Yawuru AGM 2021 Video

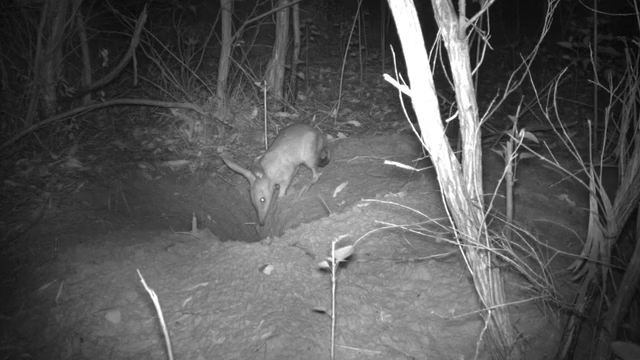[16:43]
Just, yeah, setting up, uh, camera traps and, yeah, seeing them come out at night and, yeah, seeing them active. Yeah, just letting us know that they still exist.
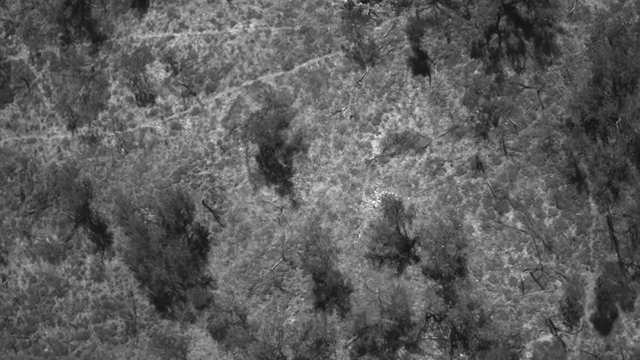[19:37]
Visually it shows us the, uh, difference between the amount of vegetation on the ground.